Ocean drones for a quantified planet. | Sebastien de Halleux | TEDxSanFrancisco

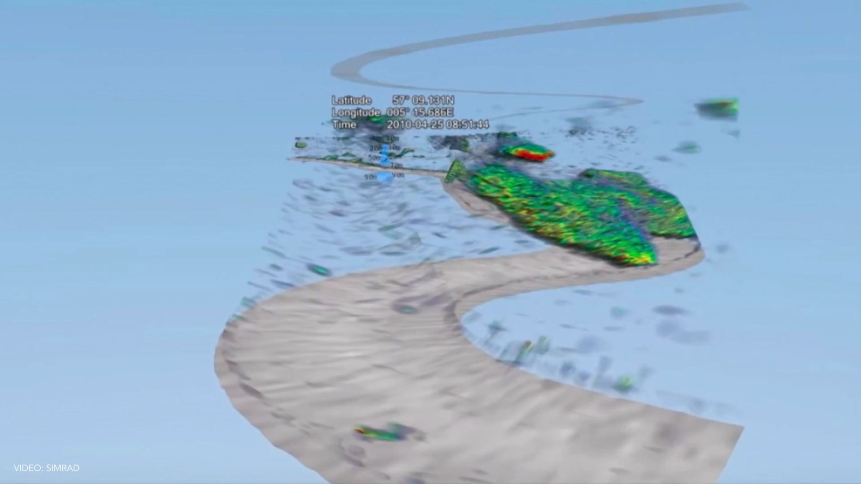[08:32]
This sends a sound wave downwards, and then the reflection, the echo from the sound wave from the seabed or schools of fish gives us an idea about what's happening below the surface.
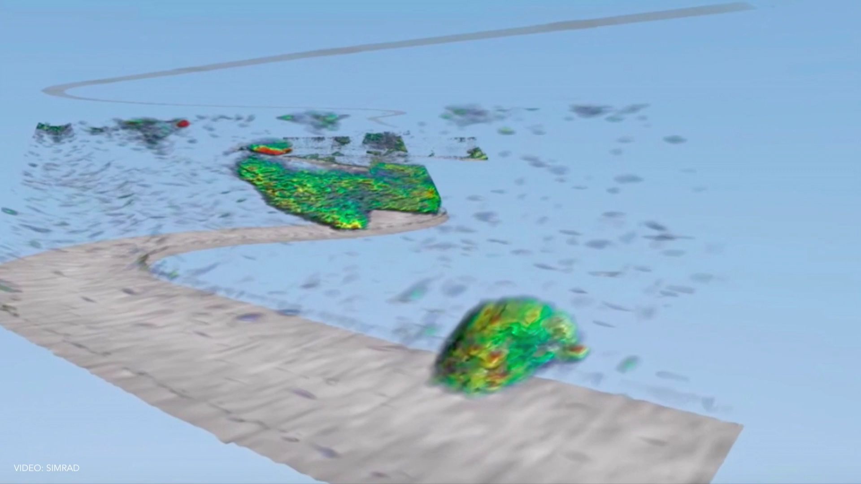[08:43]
Our ocean drones are actually pretty good at this repetitive task. So they have been greeting the Bering Sea day in, day out.